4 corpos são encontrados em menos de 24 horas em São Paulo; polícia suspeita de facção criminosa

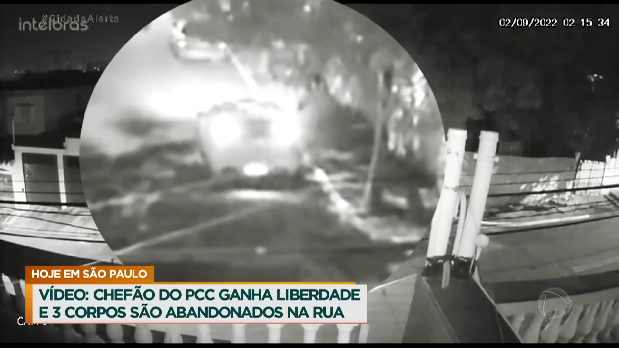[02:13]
Logo depois, é possível ver quando duas pessoas saem de dentro do carro.
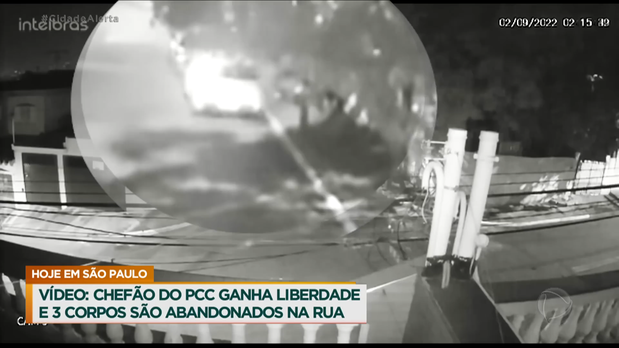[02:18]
Uma delas caminha tranquilamente pela calçada e para na esquina da rua. É nesse momento que a outra pessoa retira algo de dentro do veículo e coloca na calçada. Os dois homens que aparecem no vídeo são criminosos, integrantes do PCC. Eles tinham acabado de deixar dois corpos em plena via pública.